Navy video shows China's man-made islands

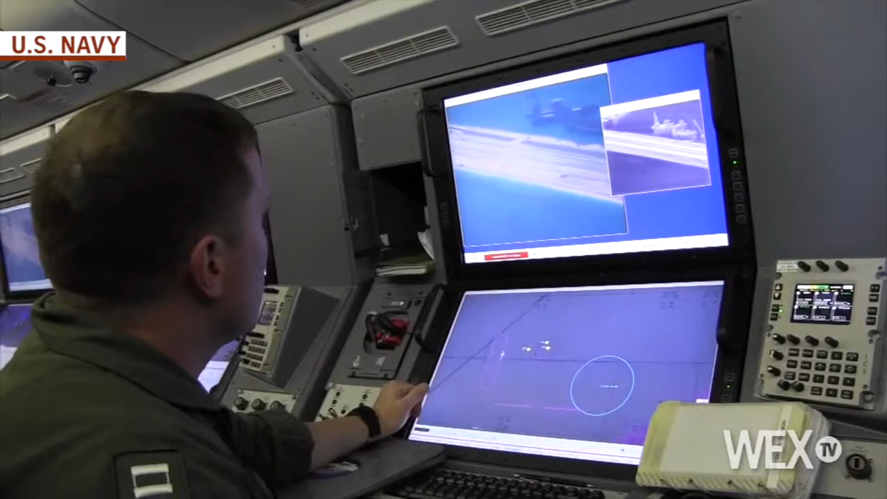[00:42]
they've built hundreds of meters the past couple months Here's the end of it there
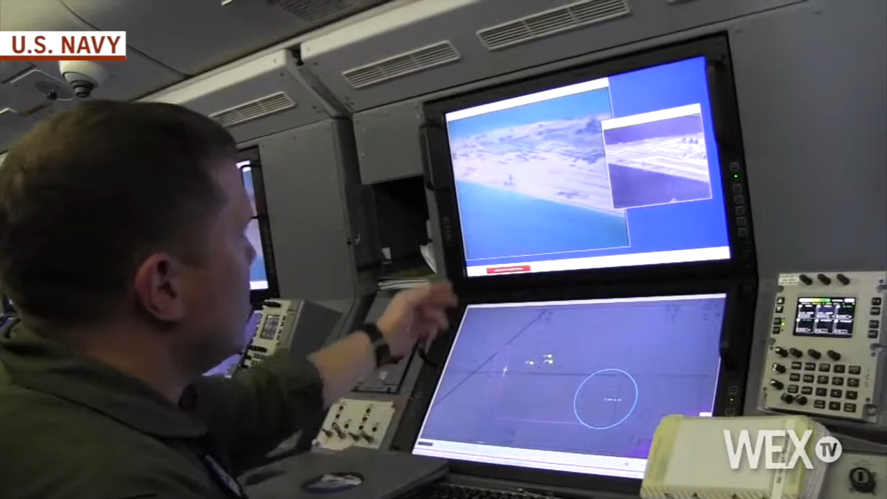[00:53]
You'll see too, once it pans over to the west side of the island Sorry, excuse me, east side of the island
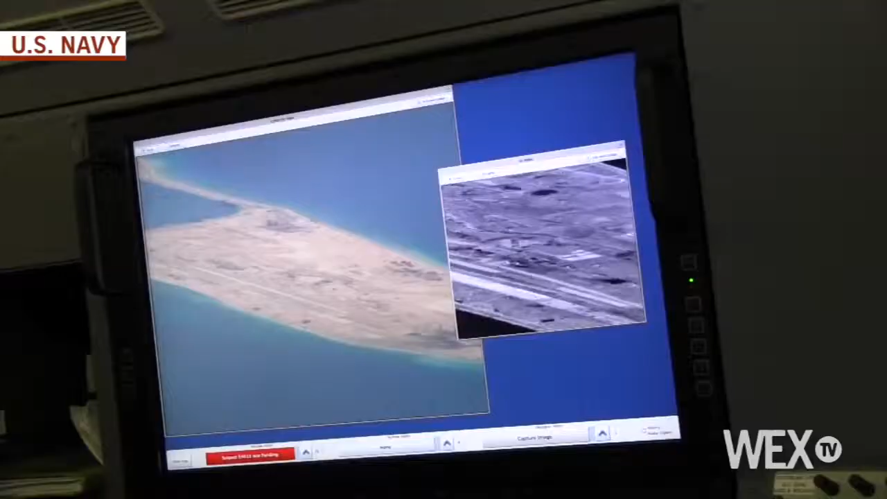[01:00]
So here's the landing strip there You've got facilities,
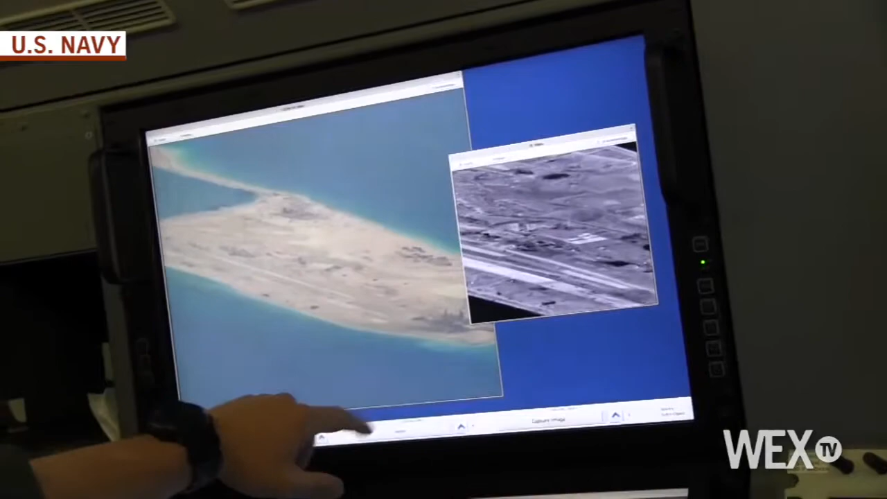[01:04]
a lot of like concrete manufacturing facilities
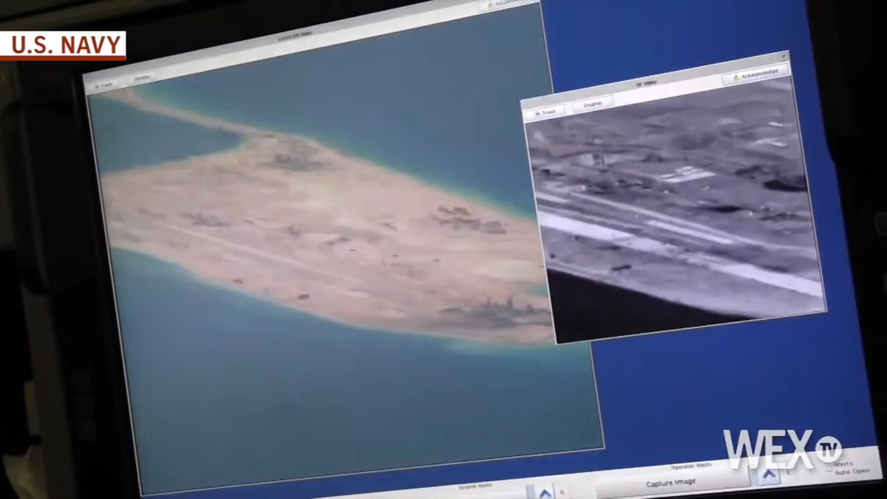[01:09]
To produce a lot of the structures that they have on the island And then you'll see,
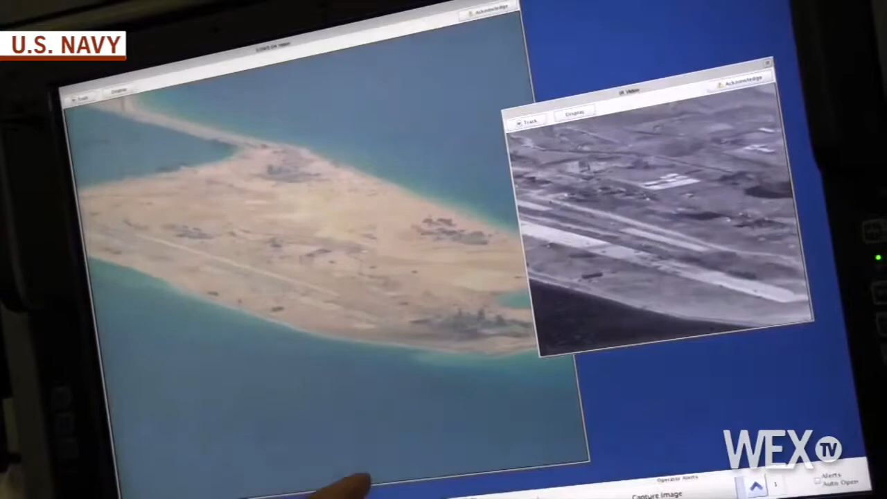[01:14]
once you pans more to the east There's a dredger active that will take land from
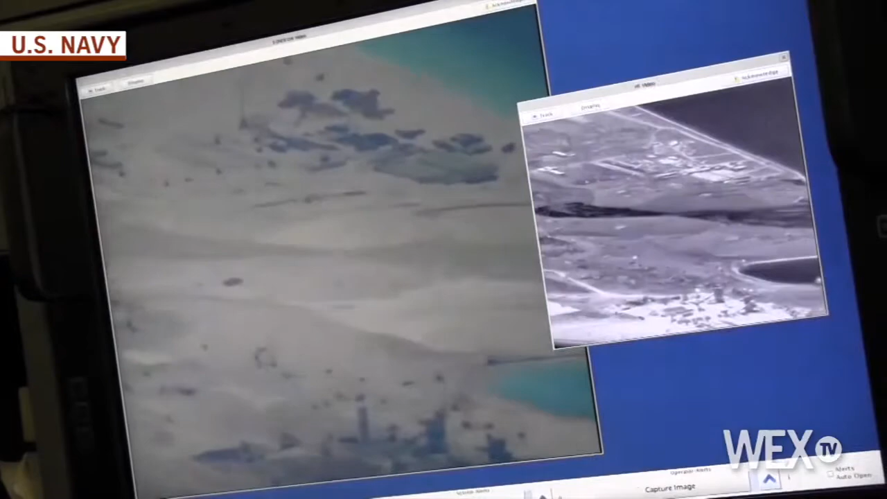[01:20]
the ocean And pile it up to build more land Which gives them more space So here
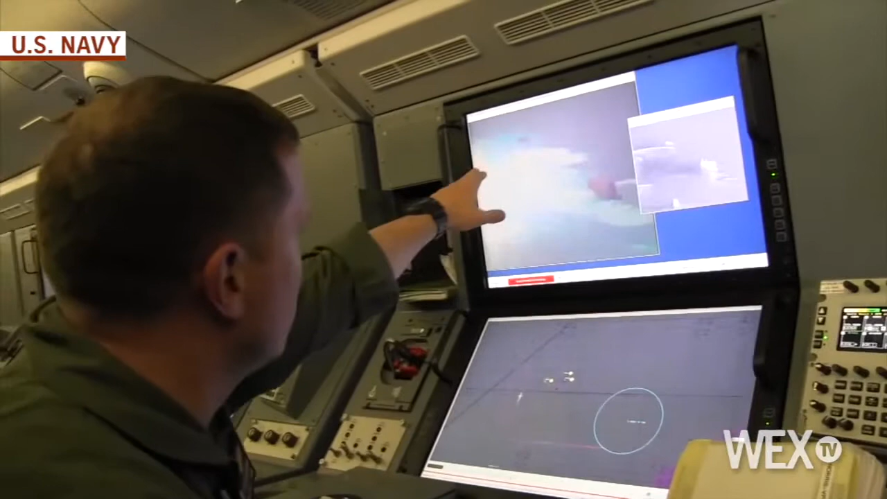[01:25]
is a hose going in to build this land up In order to make more area for structures,